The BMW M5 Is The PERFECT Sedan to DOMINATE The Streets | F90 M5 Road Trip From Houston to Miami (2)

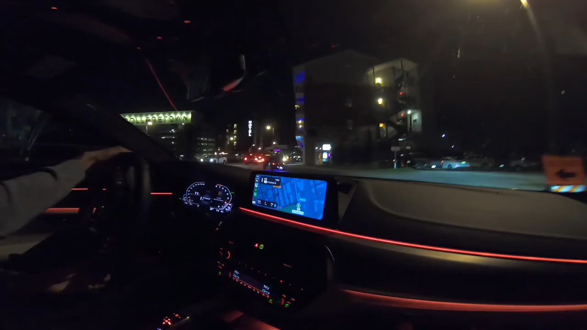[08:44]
Literally. Is this the downtown Tallahassee right now? Yeah.
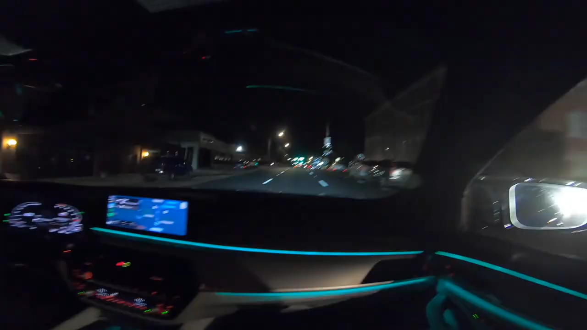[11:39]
This kind of reminds me of Utah. Like this little town here. Except there's no snow.
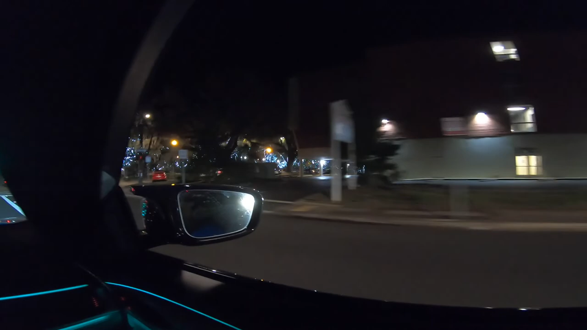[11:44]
Oh, how beautiful. Look at this. Very cool.
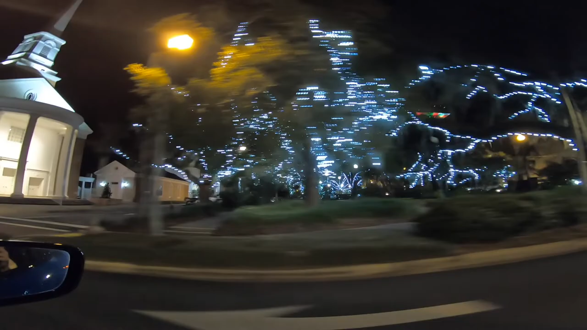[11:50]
Wow, that's nice.
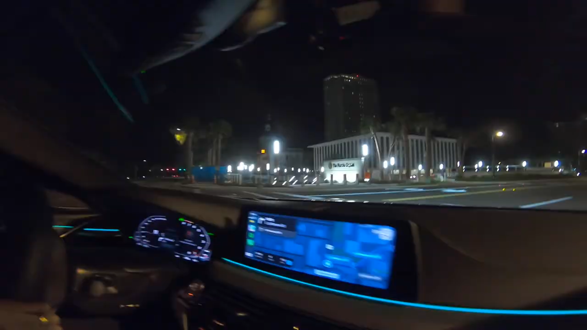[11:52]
The Florida capital, baby. God damn. Woo! That's it right there. It is beautiful. Yeah, no, I've never been to Maryland.